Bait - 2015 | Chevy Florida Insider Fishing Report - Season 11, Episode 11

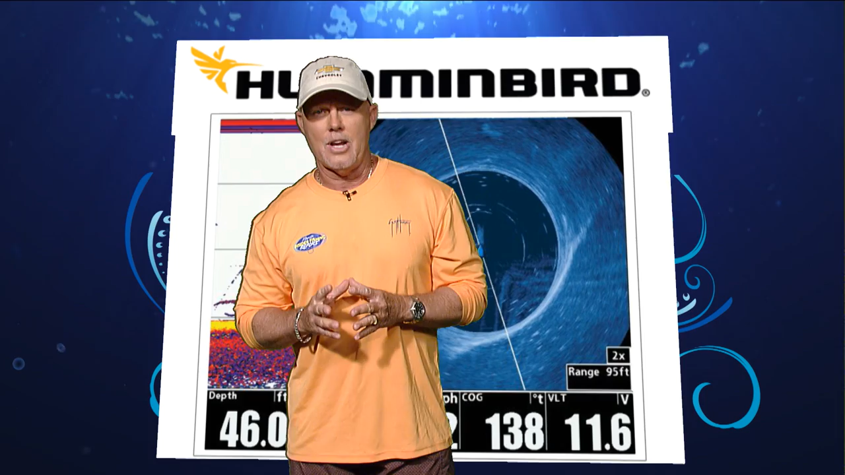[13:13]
And I'm going to tell you, one of the things that we're all talking about right now is certainly tarpon fishing. So if you have a 360 that's built into this hummingbird unit, what it allows you to do is take a 360-degree look while you're sitting on anchor. This is what we traditionally do. We'll set it up with two different looks. We'll have the sonar here, which is marking the tarpon. But then, as you can see, by looking at it 360, we're able to look out on both sides of the boat.